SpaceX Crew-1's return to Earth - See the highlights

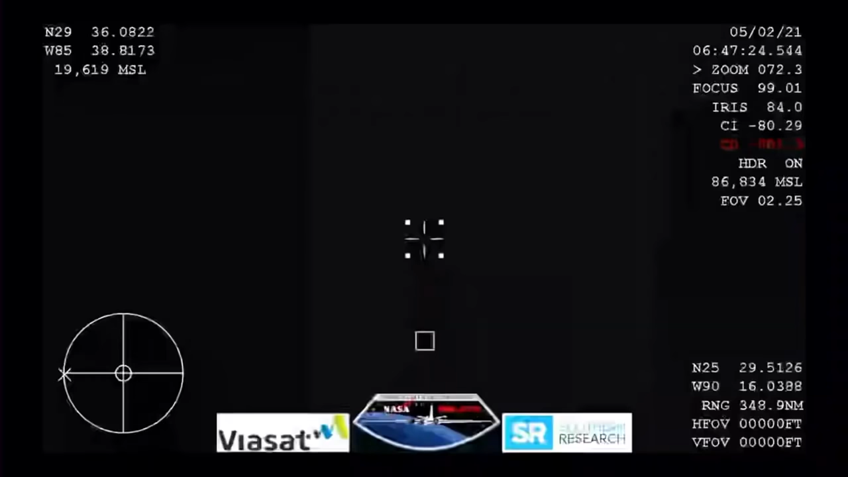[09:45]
And this view from our WB-57 aircraft with, uh, its thermal imaging cameras.
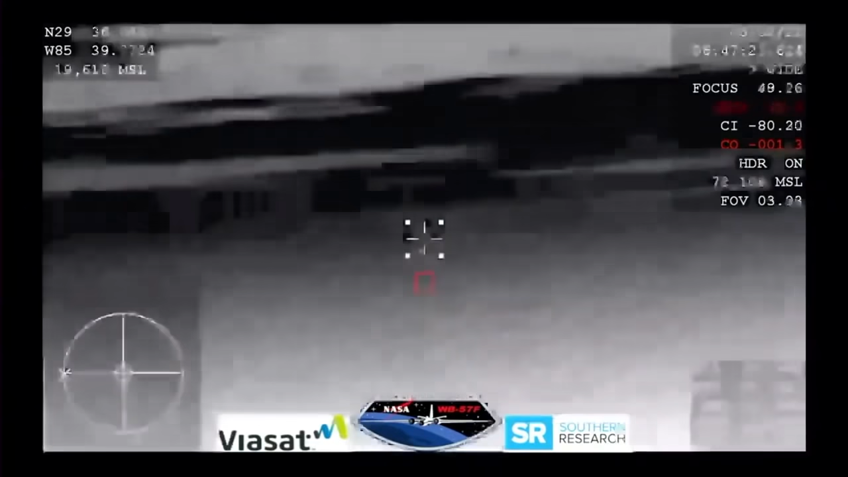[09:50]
We will be looking for, uh, the Crew Dragon to come into view.
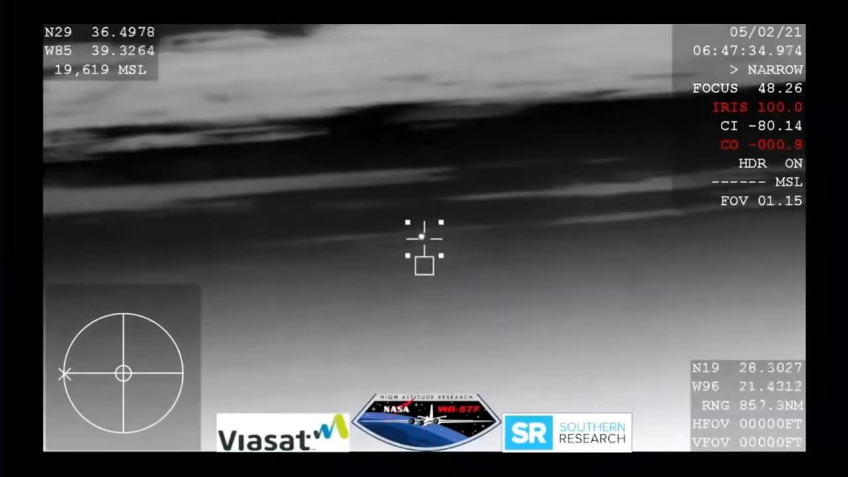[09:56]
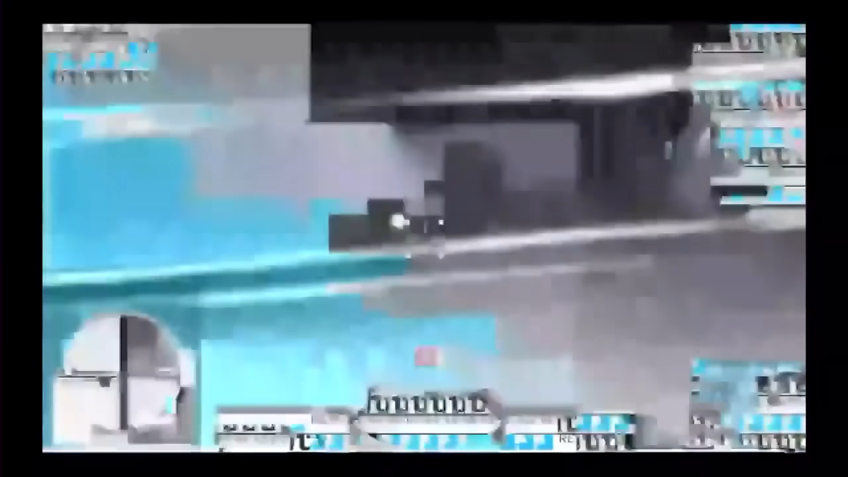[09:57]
And there you can see it in the entry of Earth's atmosphere.
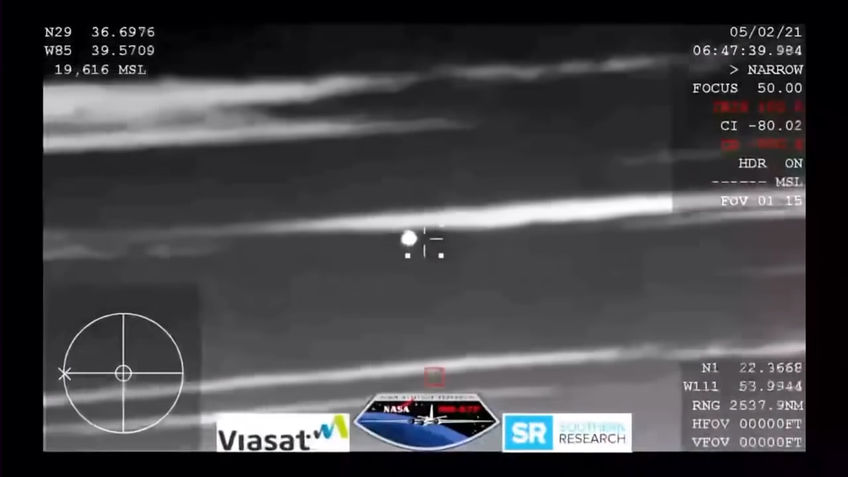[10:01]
Crew Dragon continuing its journey home.
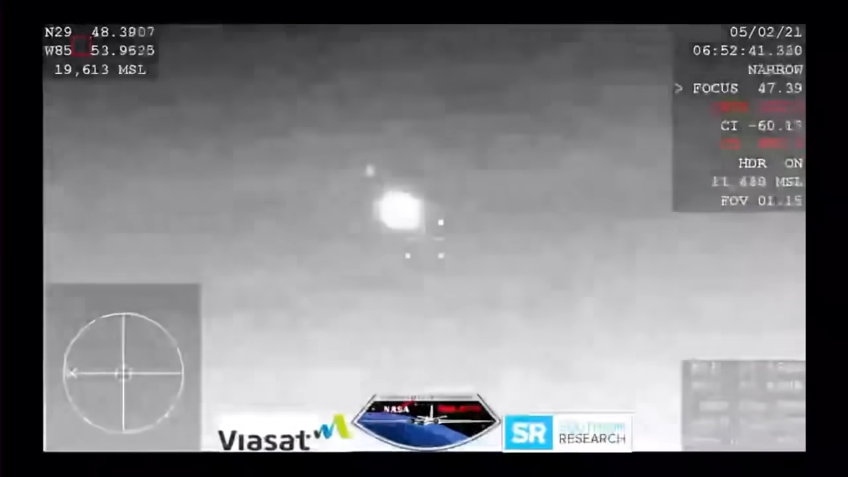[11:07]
And it looks like those might be our drogue shoots.
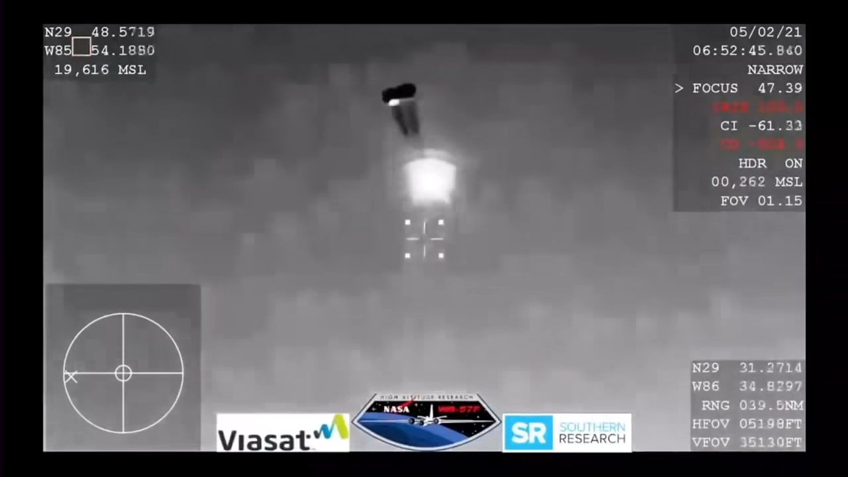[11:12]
Visual two shoots.
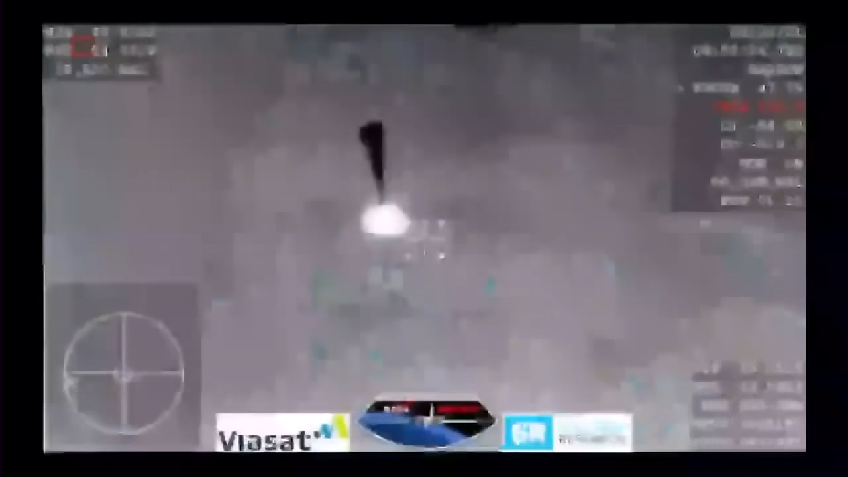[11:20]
SpaceX from Resilience, we show good drogues. SpaceX copies and concurs nominal descent right on two drogues.
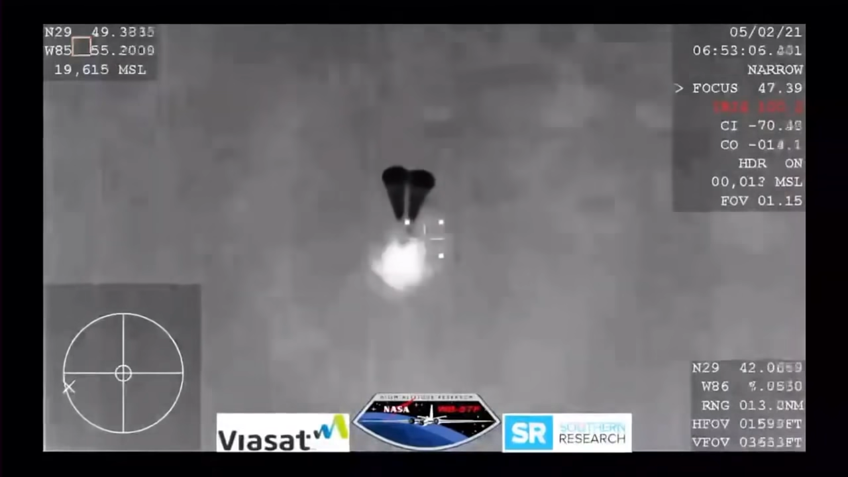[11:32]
Uh, continuing to hear good news after good news, uh, two drogue shoots have deployed. Everything looks nominal and we're slowing the Dragon vehicle down.
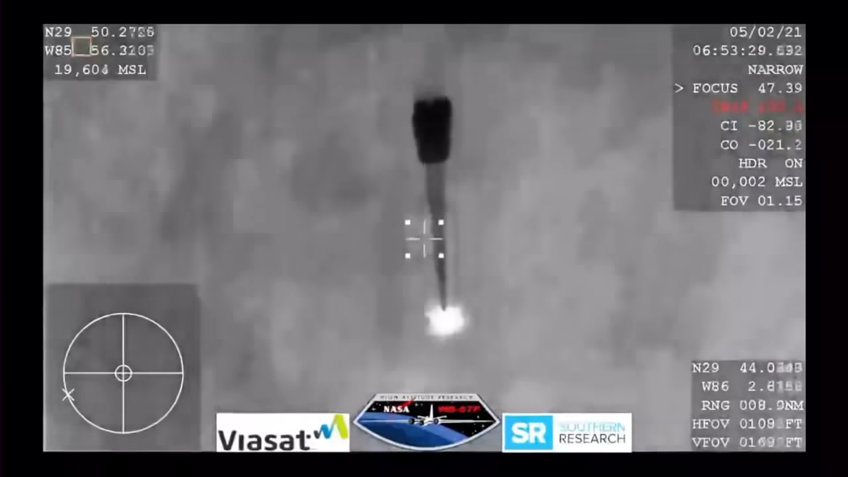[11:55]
Oh, you can see them being pulled out now.
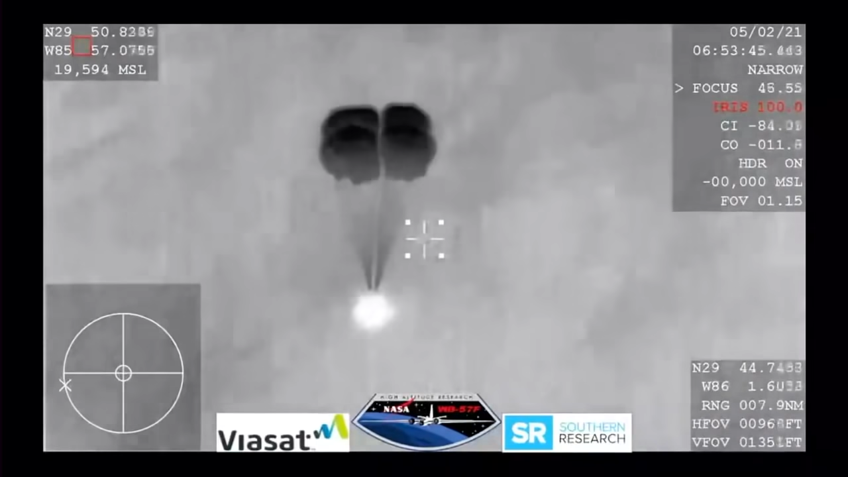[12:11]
SpaceX copies and concurs nominal descent rate.
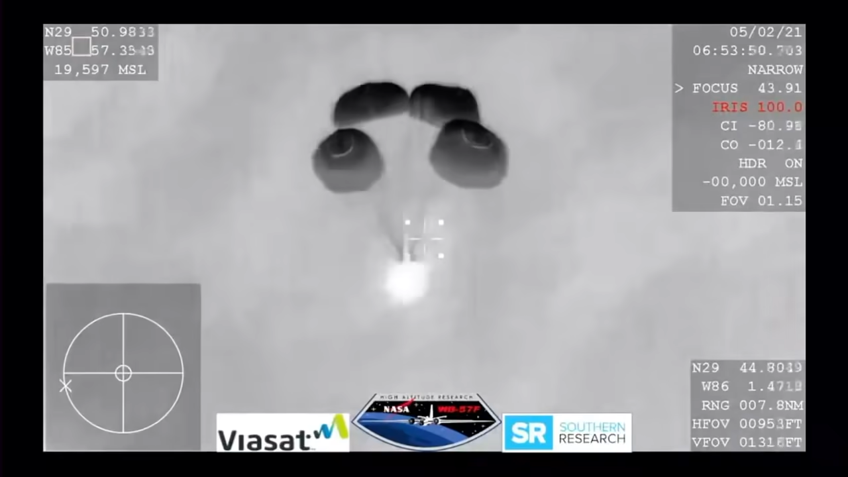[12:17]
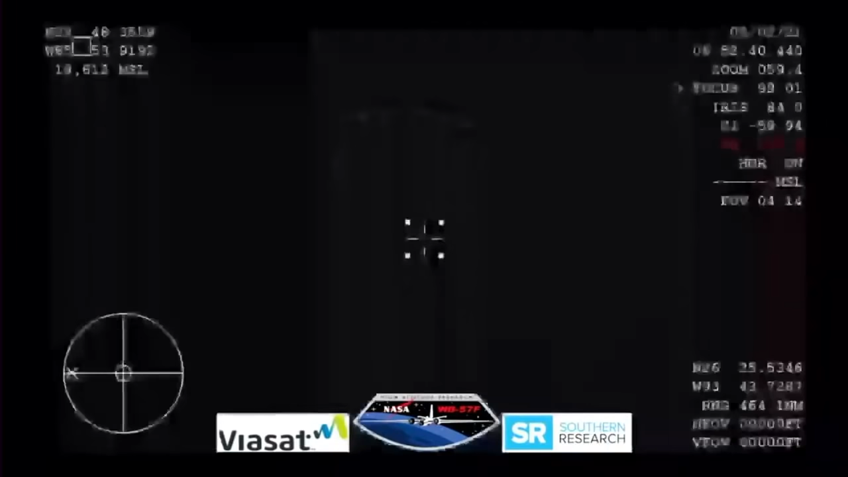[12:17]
And this view coming from the WB-57,
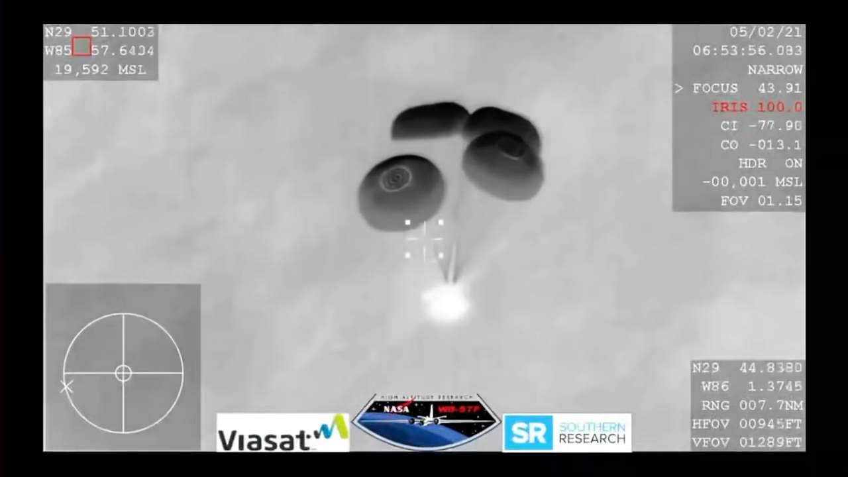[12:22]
very clear image of those four main parachutes, slowing the vehicle down to what will be about 16 miles per hour prior to splashdown, just off the coast of Panama City, Florida.
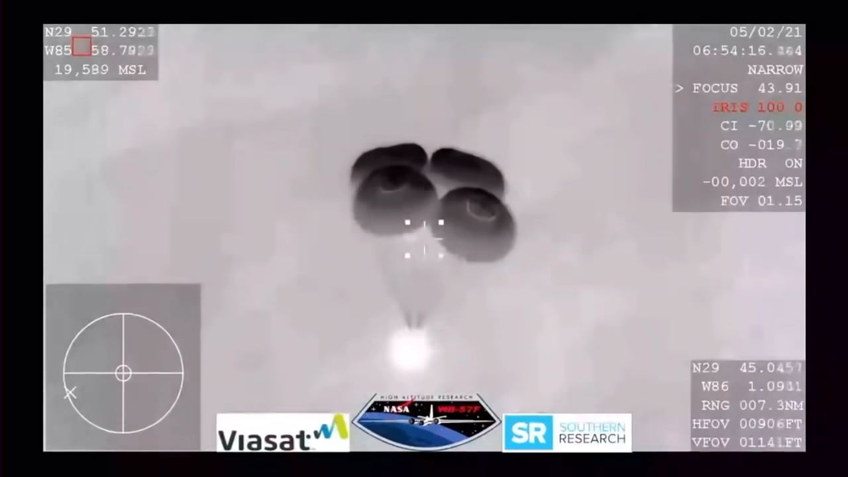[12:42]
And still getting these incredible views, even though we are in a nighttime splashdown.
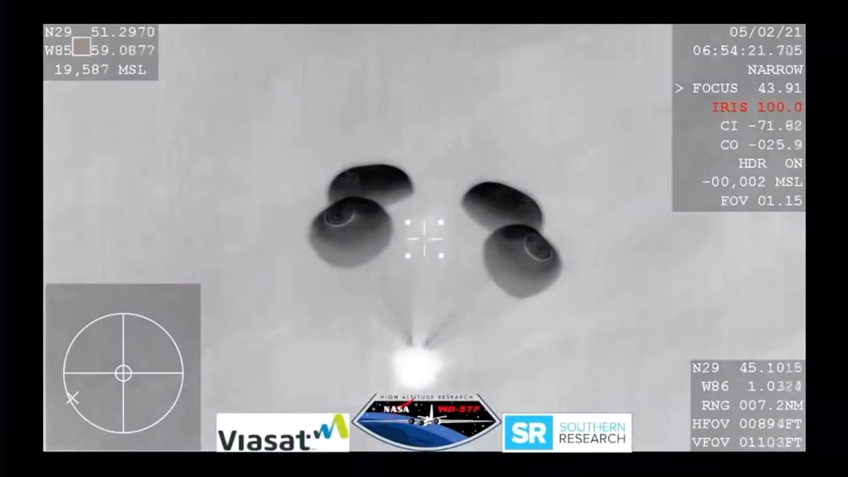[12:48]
And what a view we have here, even though it's nighttime,
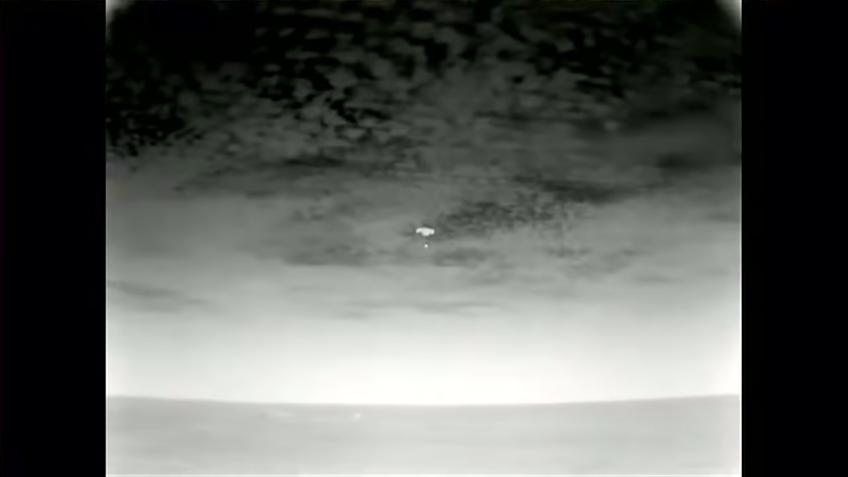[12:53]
uh, we have some great visuals, uh, of Dragon there,
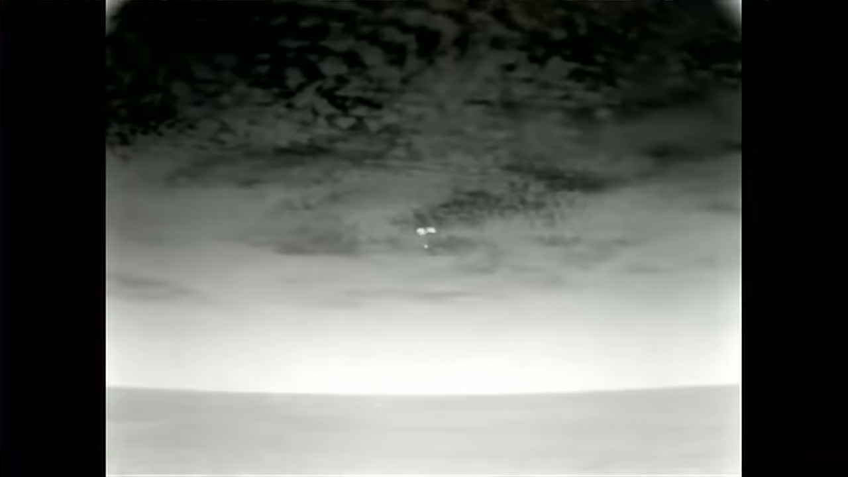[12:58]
with his four main chutes deployed, uh, slowly coming back to Earth.
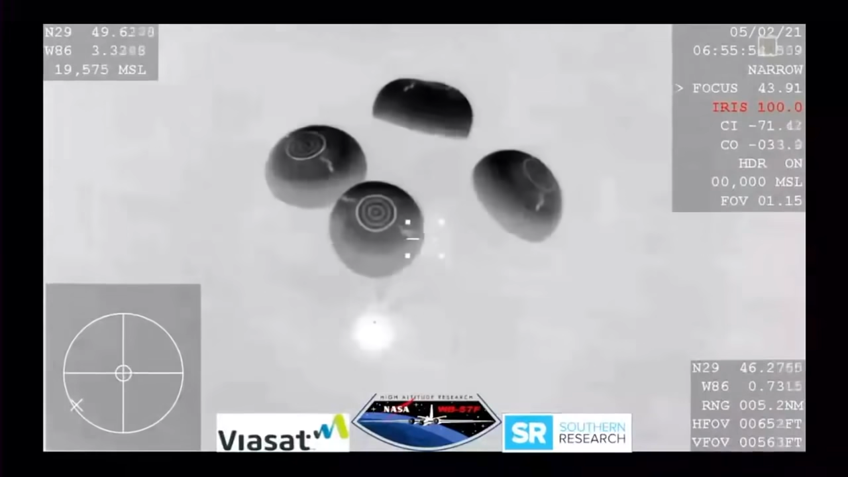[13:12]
And there are the boats starting to chase after Dragon. And there
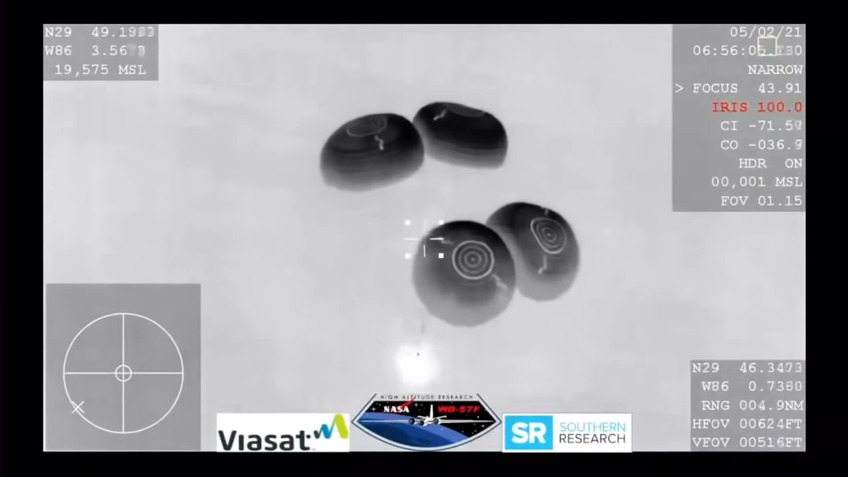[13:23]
are the boats starting to chase after Dragon.